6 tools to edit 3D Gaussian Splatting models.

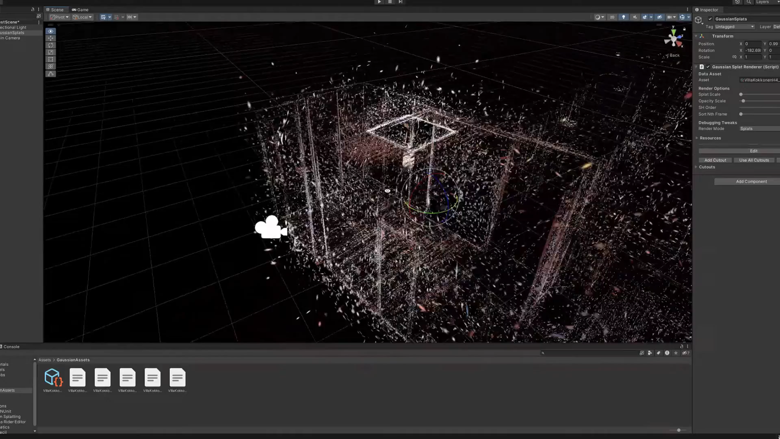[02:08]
it includes for example a very clever way to compress the size of
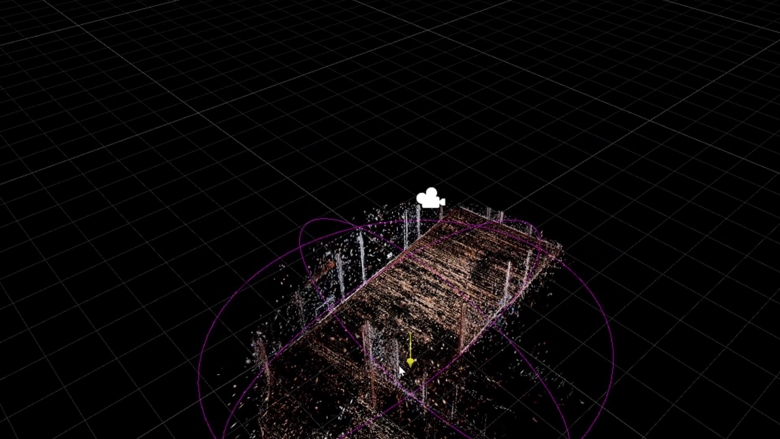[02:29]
overcome when combined with multiple cutouts tools I made
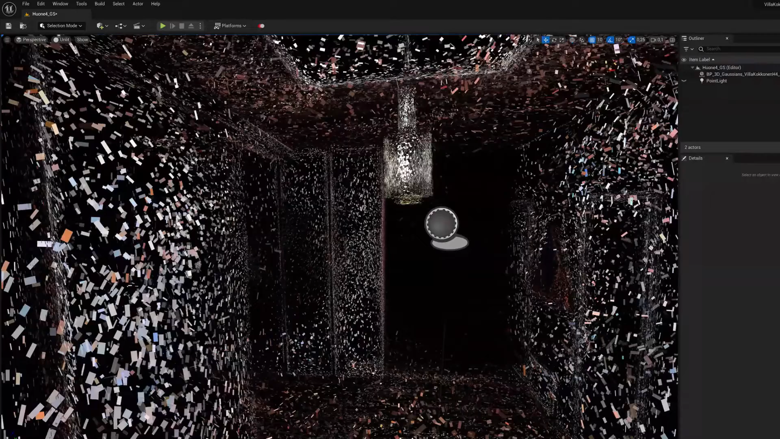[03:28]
it displays Gaussian splatting point clouds as a blocks there
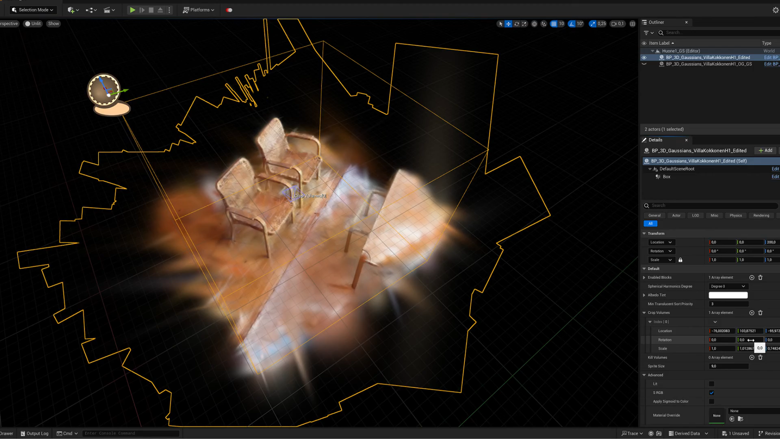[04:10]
easy to use in some reason it cannot display splats in real time while the cropping volumes
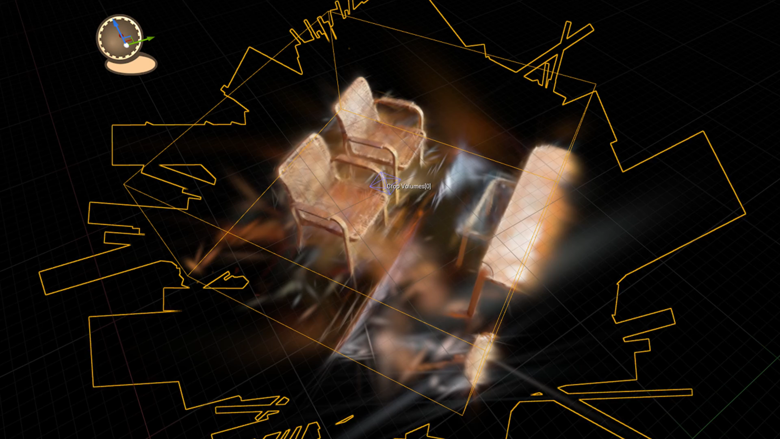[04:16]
is moved that's why cleaning the floating artifacts with this editor is quite
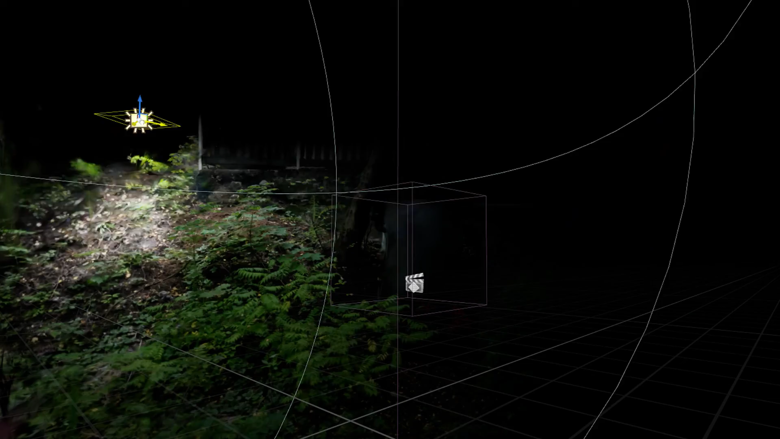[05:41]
also works without difficulty it is very responsive and shadows are also included and
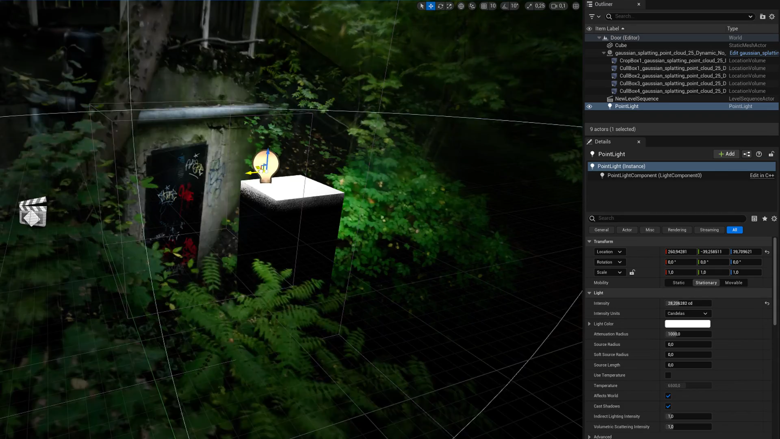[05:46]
by default Luma has added four cutout
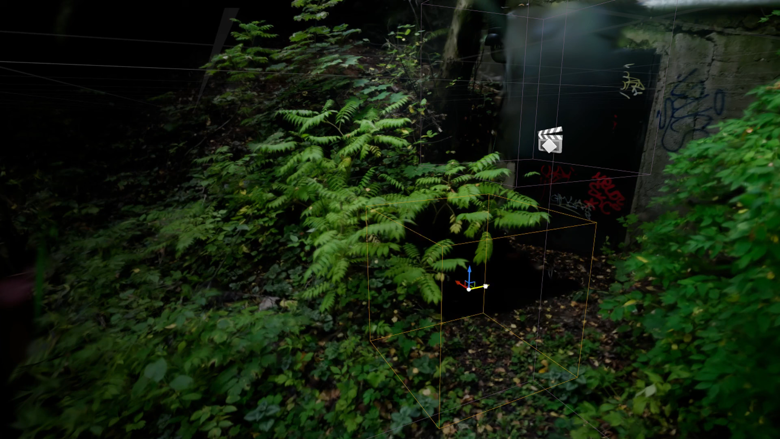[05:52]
boxes to each Gaussian models which make it easy to crop the
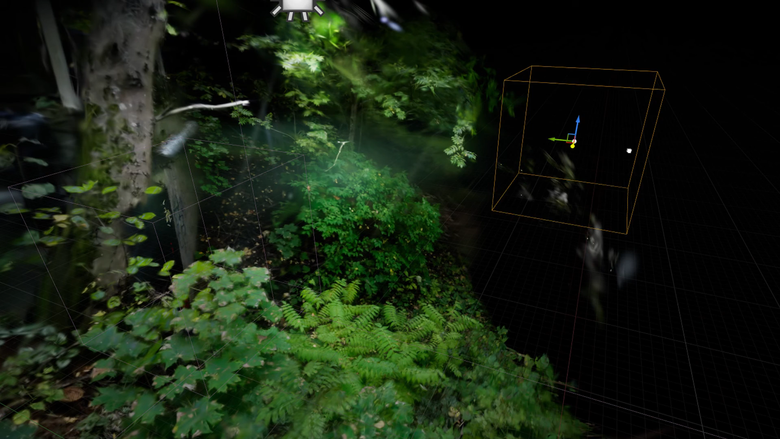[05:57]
model and remove floating artifacts VR features also
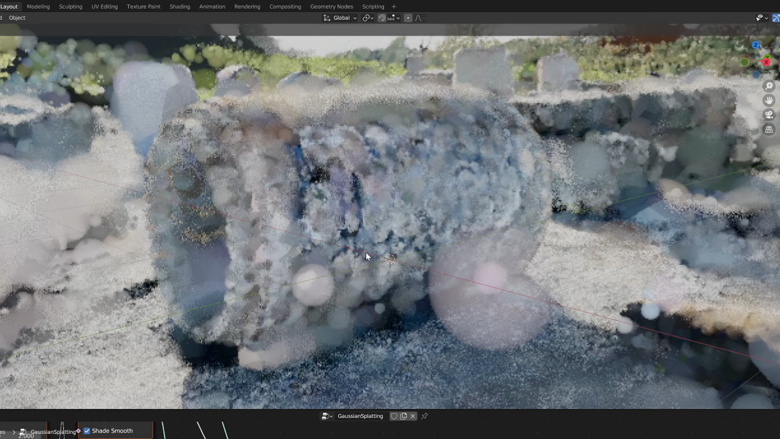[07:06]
appearance in this form does not correspond to the speed at which Gaussian
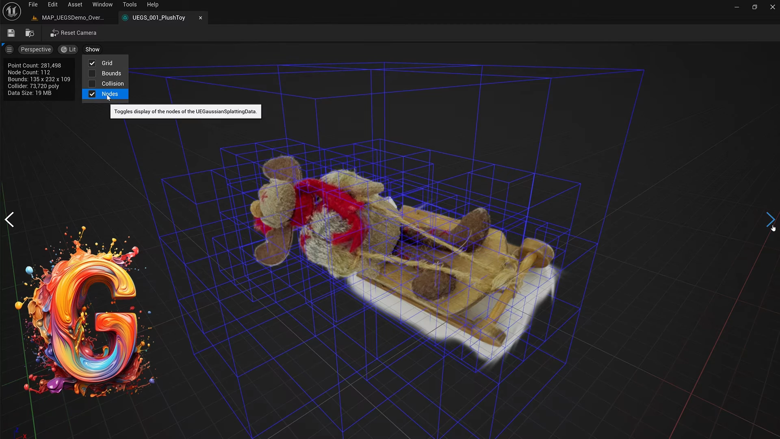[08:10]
was published by Chinese developer Yi Haike I believe this
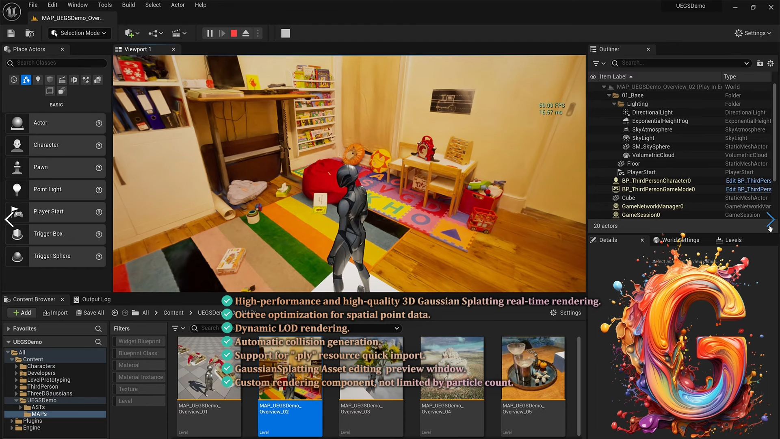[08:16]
tool works very similarly to the previously introduced unreal
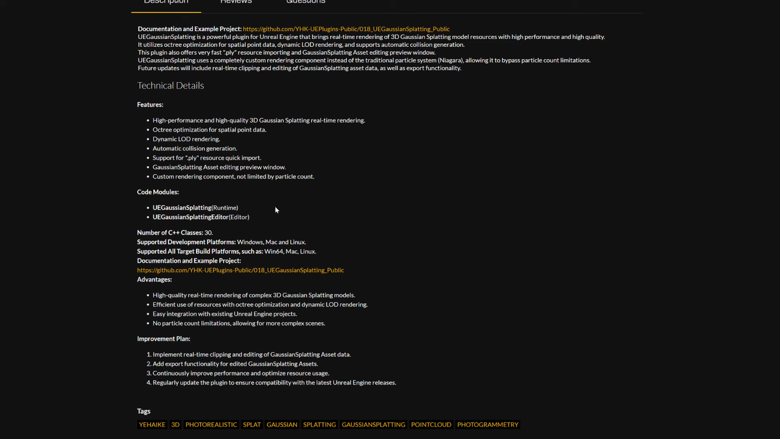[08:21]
plugins but what catches the eye in its feature list is the ability
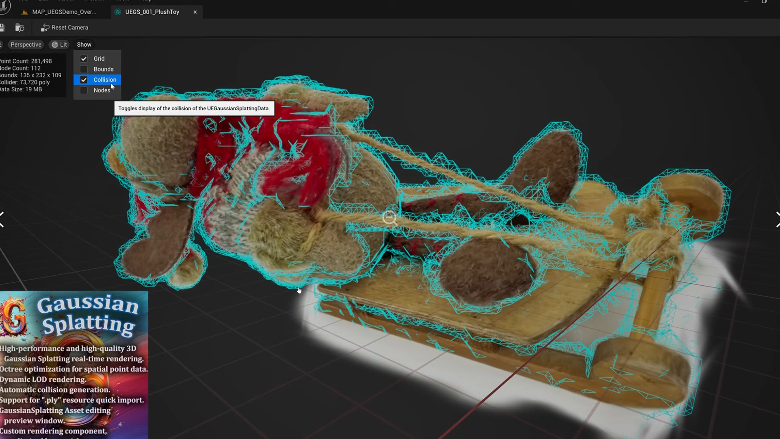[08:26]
to generate a collision mesh around grubbed point cloud
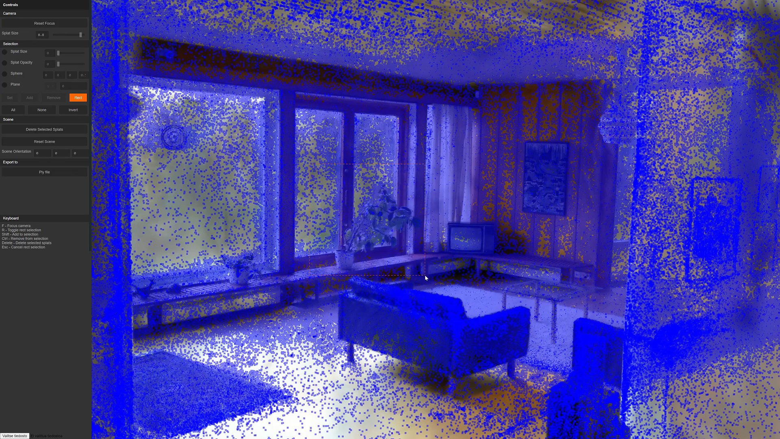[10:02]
select desired points from model with several different ways you can use either
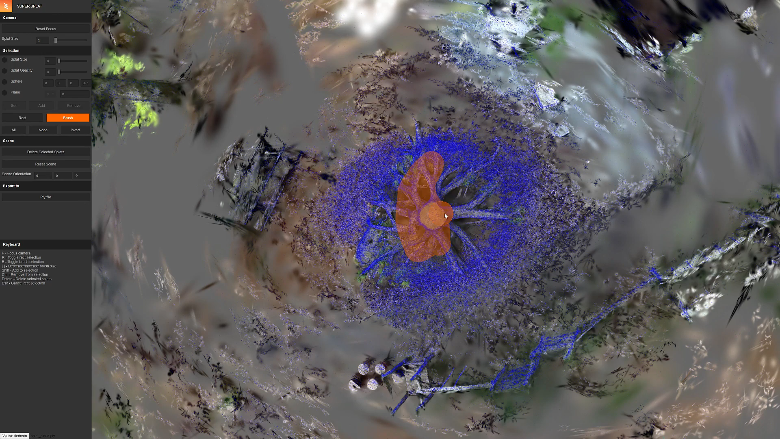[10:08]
very effective brush tool or the selection rectangle to pick up groups of
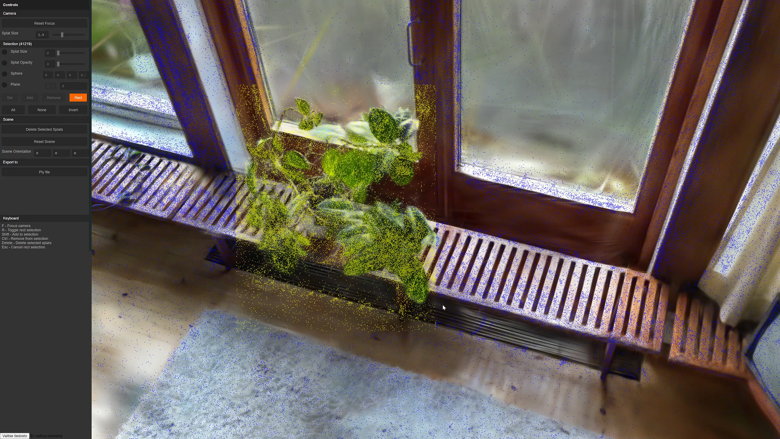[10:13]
points from the point cloud this way you can easily isolate the points
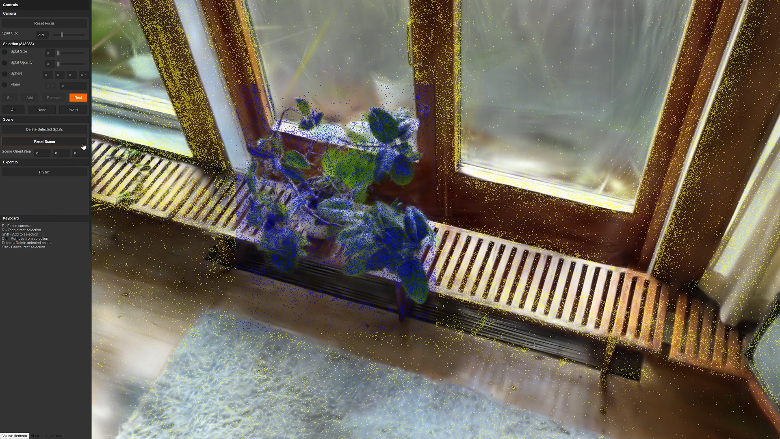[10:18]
from the desired areas and then make for example an inverted selection
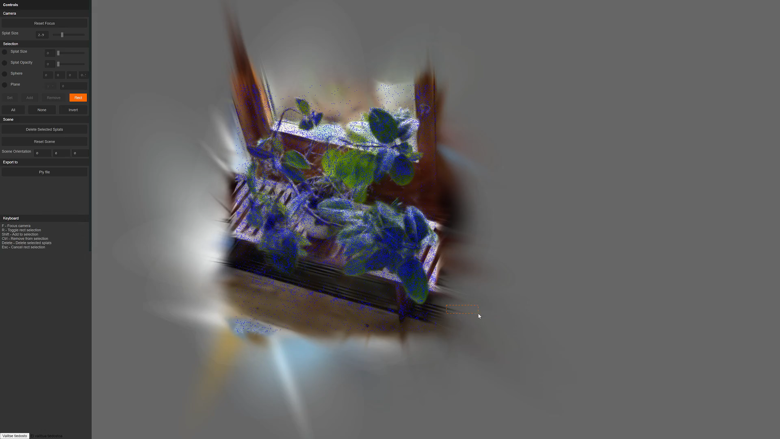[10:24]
to remove surrounding areas with super splats you are able to make additional selections and also subtract points out
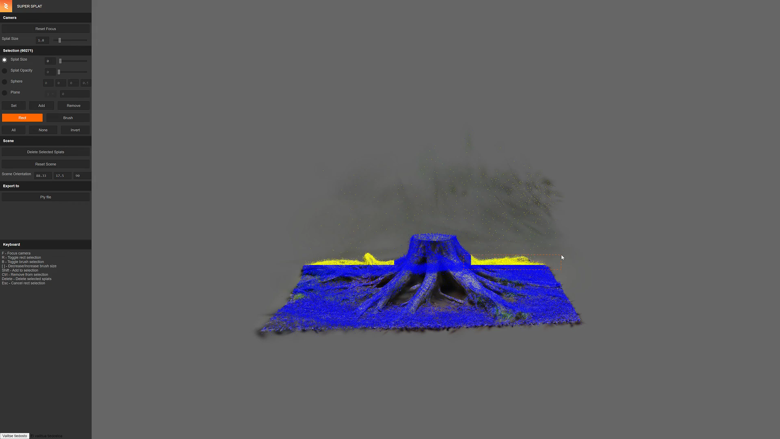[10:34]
from your selections after a little experiment you will
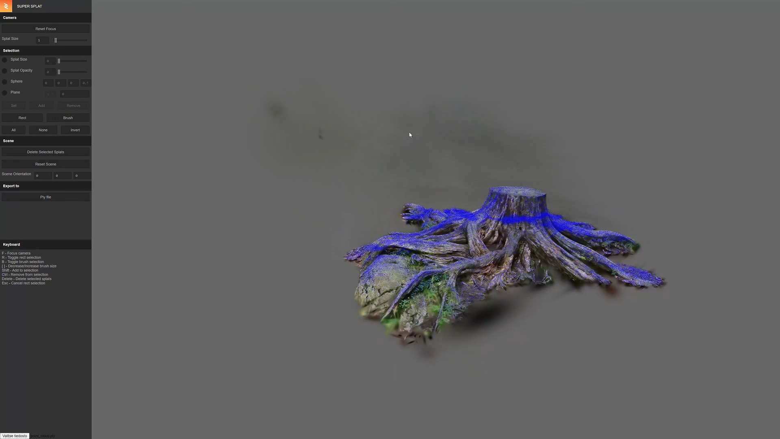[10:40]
notice that super splat is quite an effective tool for cleaning floating artifacts although the transition between the selection tool and rotating the view
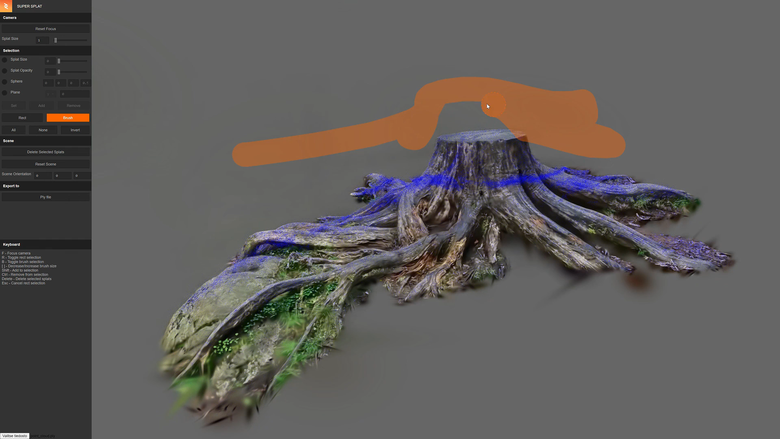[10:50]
angle feels quite awkward you get used to it after a while and if you feel like you made big mistakes when removing splats you can
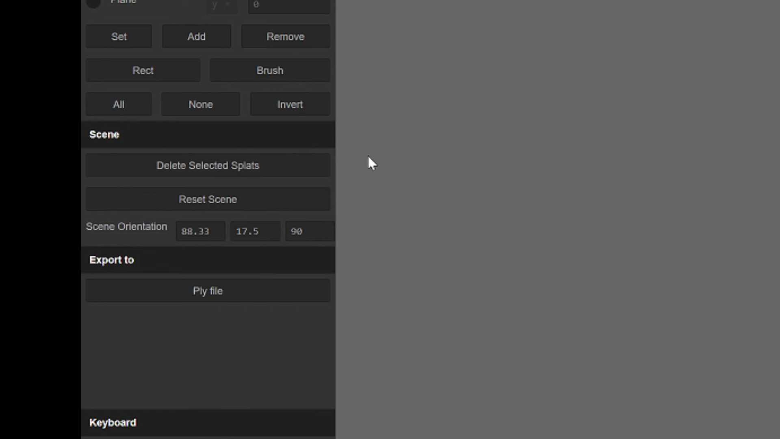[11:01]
press the reset pattern to restore the original dots since
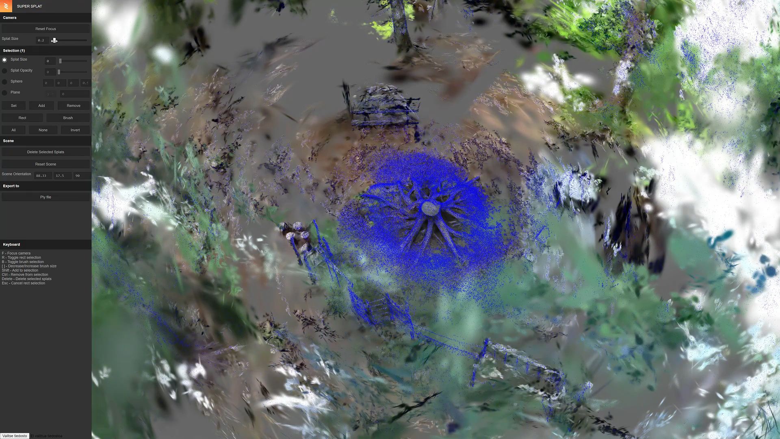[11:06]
this tool is also only in a very early beta version it naturally